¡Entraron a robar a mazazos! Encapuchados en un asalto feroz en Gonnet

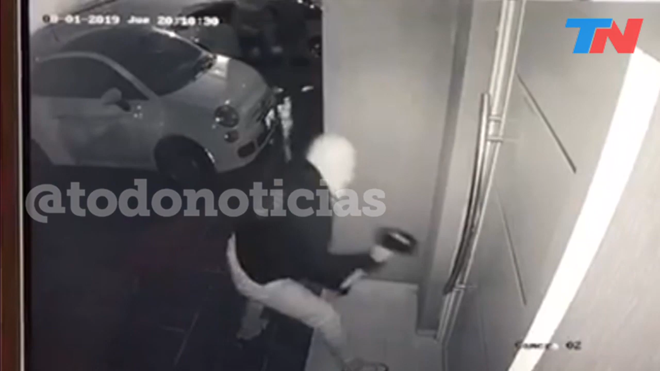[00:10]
Fíjense lo que es la puerta principal, cómo que ha quedado luego de recibir esos golpes. Golpes que fueron escuchados por los vecinos, que dieron alerta al 911 y por eso la policía se acercó al lugar. Pero fue demasiado tarde, porque en cuestión de... Estamos viendo el video, pero están tapados con tipo pasamontánea, cosa que habitualmente usan un gorrito, pero terminan siempre descubriéndolos.
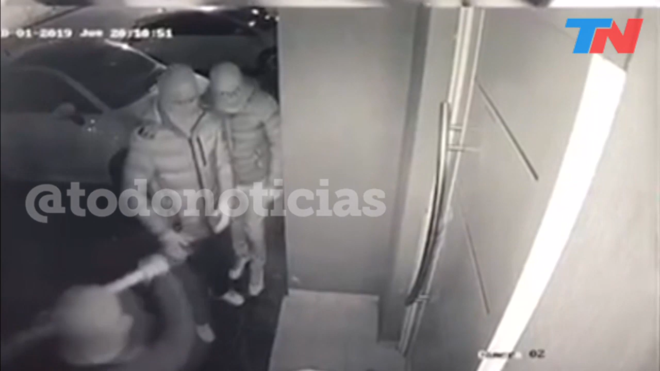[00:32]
Acá es muy difícil, porque están absolutamente tapados y con un tremendo masazo, le pegó varias veces, entraron.